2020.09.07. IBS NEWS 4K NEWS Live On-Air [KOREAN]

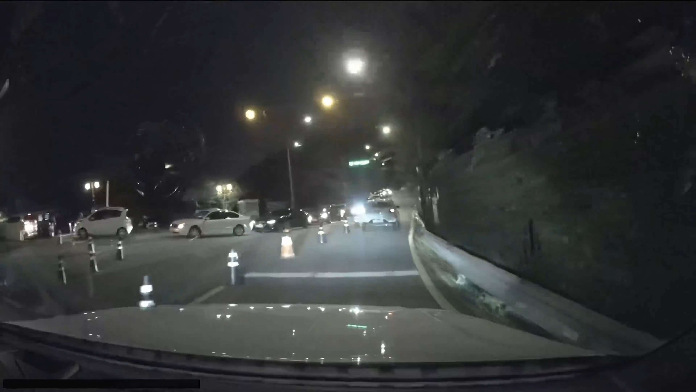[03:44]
저희 취재진은 이를 살펴보기 위해 2.5단계 시행 첫날인 지난달 30일 밤에 서울의 관광 명소인 B와 Y 두 곳의 인파를 확인했습니다. 그리고 저희는 그곳에서 경악을 금치 못했는데요.
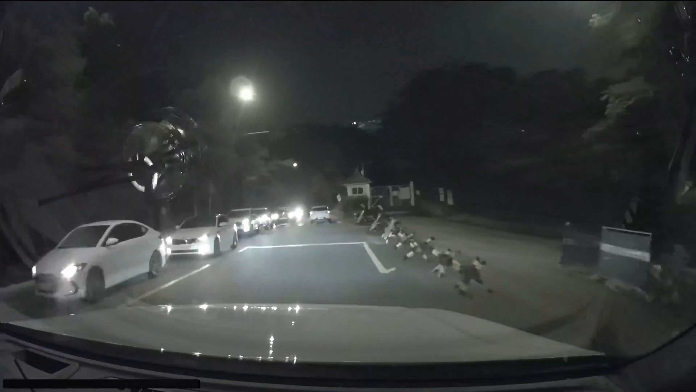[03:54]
블랙박스 화면에 찍힌 것처럼 오토바이 자전거를 타고 수많은 사람들이 비장소에 모여 있었습니다. 심지어 자동차를 타고 셀 수 없이 많은 관광객들이 주차장에 들어가기 위해 긴 줄을 이루고 서 있는 장면을 목격했습니다. Y 장소도 다르지 않았습니다.